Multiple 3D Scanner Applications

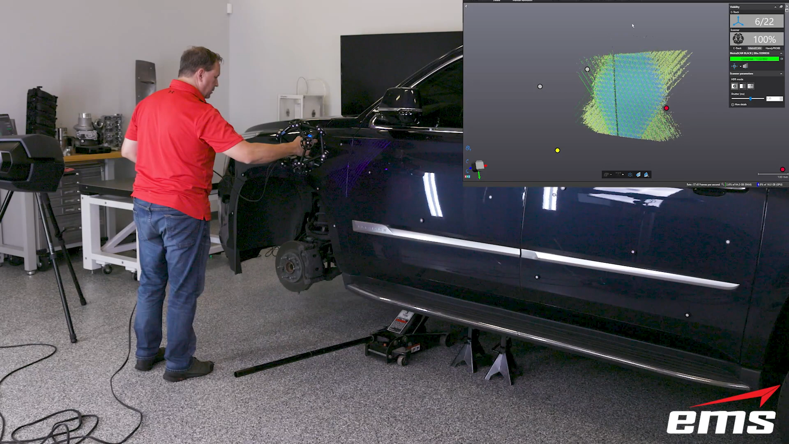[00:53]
So let's get started with the outside of the vehicle. The best choice here is going to be the MetraScan 3D scanner.
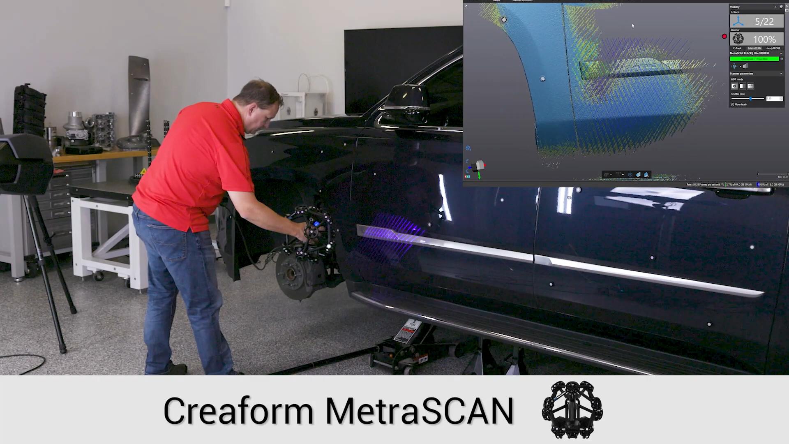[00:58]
For starters, it offers 30 laser lines and
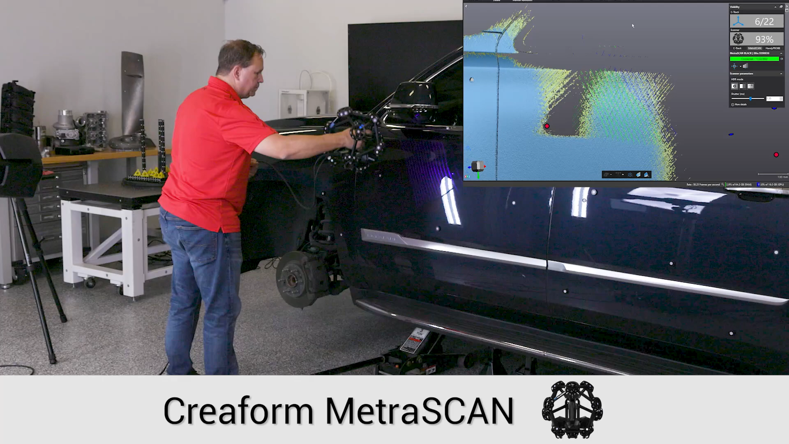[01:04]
uses either no targets in static mode or just a handful of targets in dynamic mode as you see here.
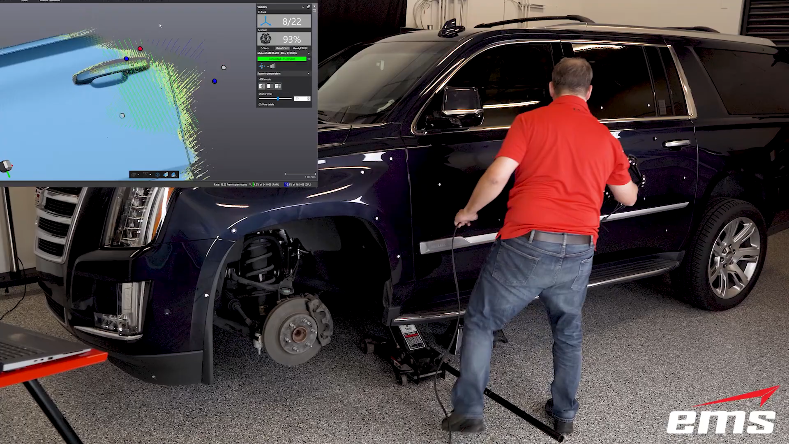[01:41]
So in less than an hour, we can 3D scan the entire outside of this large SUV with the MetraScan.
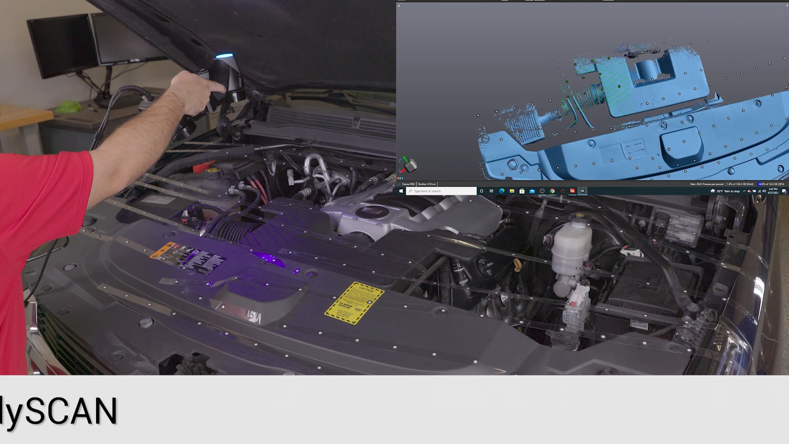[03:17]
and for this we will use the HandyScan Black Elite.
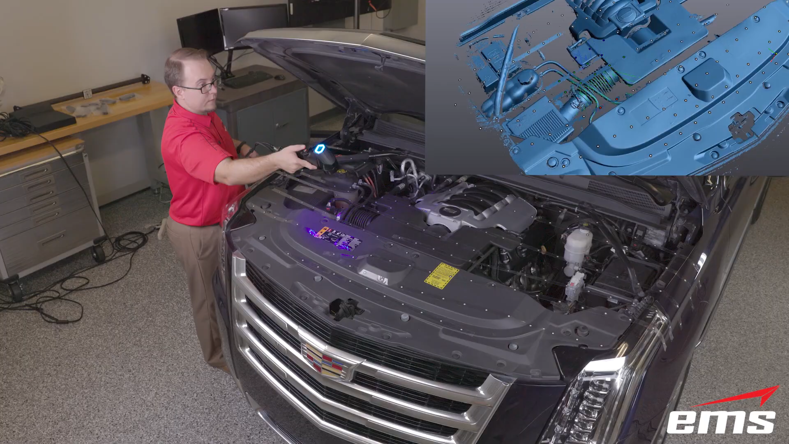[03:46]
but using our speed target tape makes this extremely fast and easy.
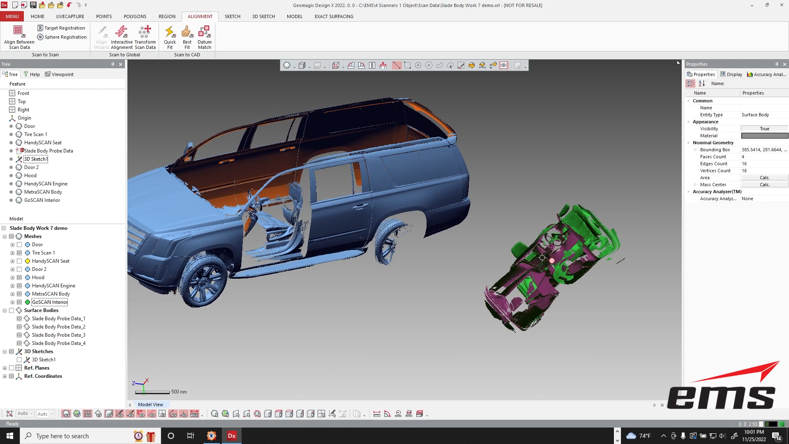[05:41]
And we need to align it with the MetraScan data. So we're going to come under here and we're going to say align between scan data. And we're going to do it based on pick point.
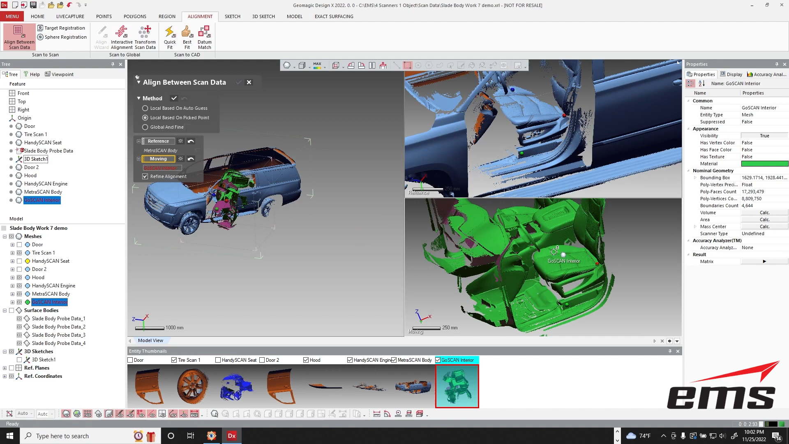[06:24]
So we'll just pick three points fairly close to each other when I pick in the first view. And then I'll pick here, here, and here. They don't have to be perfect, but just close enough that you'll see they're roughly aligned right now. And then we'll hit OK.
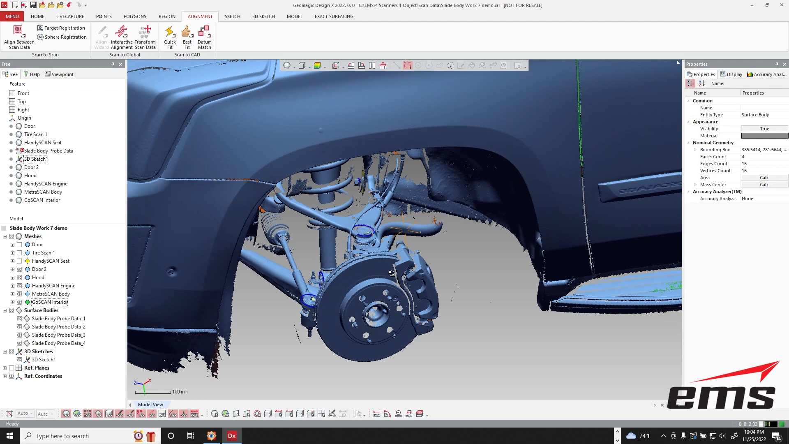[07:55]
OK, so if you look closely now, this data will automatically automatically be aligned because we were switching back and forth with the MetraScan to the HandyProbe.